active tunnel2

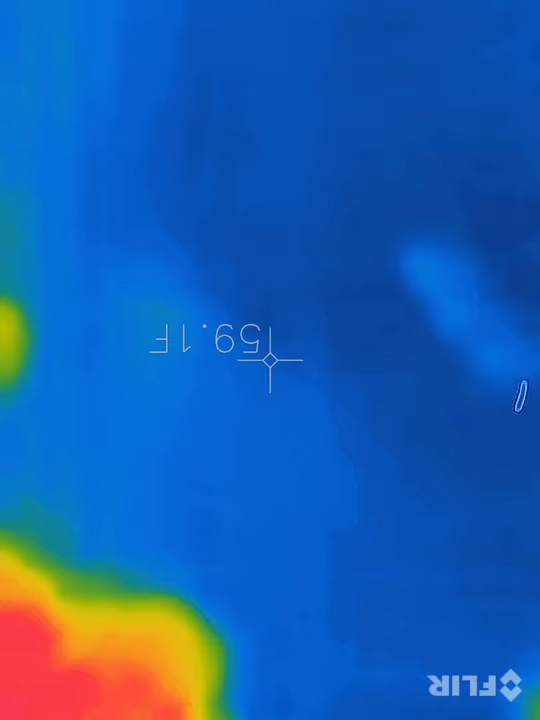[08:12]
can't stand up my foot's asleep that's the same temperature down here as it was up there that's wild I'm getting 57-58